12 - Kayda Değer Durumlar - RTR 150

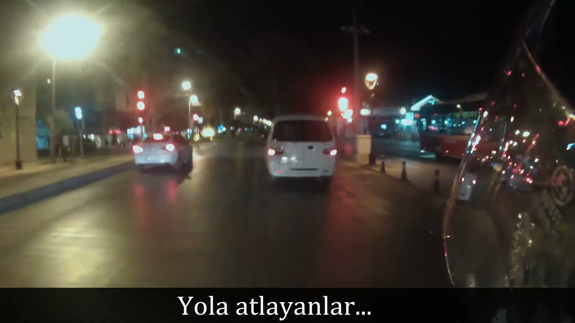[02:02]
Telefonla konuşuyor. Her zaman da. Lan bak.
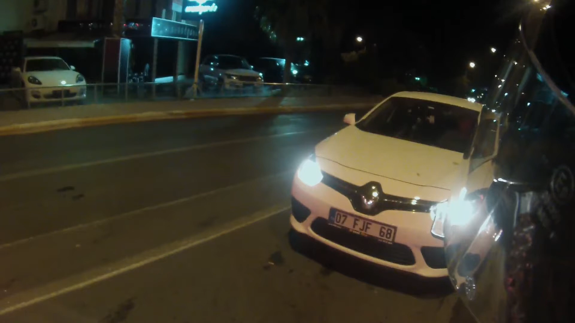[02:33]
Giriyordum az kalsın sana, haberiniz var mı?
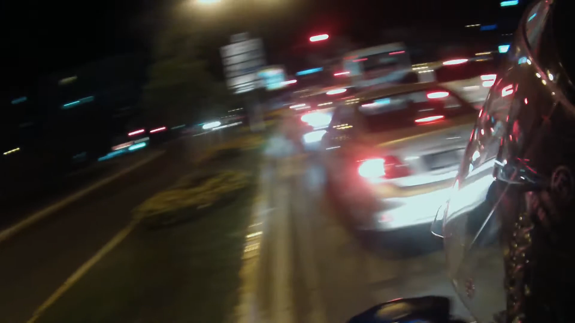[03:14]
gördüm. Ben bir şey demiyorum. Demeyen motora bindim. Ya abicim öyle bir şey yok. Ya beni gördüğünüz halde yola çıktınız ya.